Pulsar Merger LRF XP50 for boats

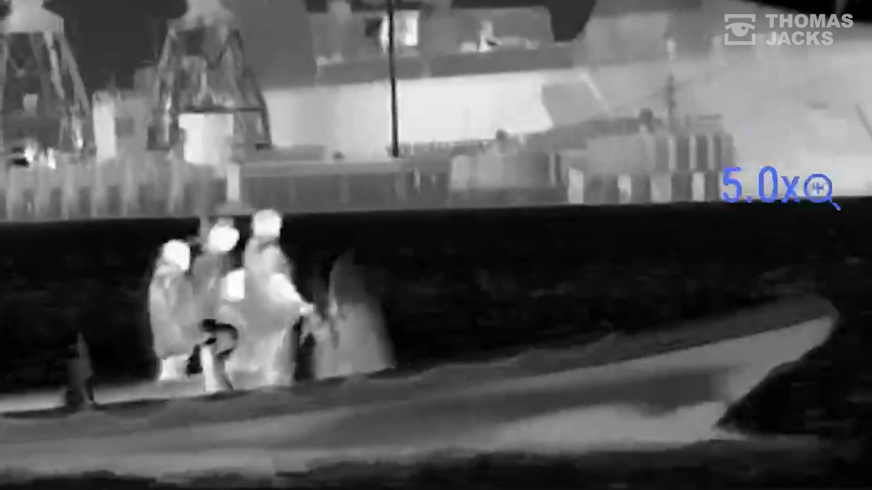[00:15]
You can actually see thermal heat signatures day or night.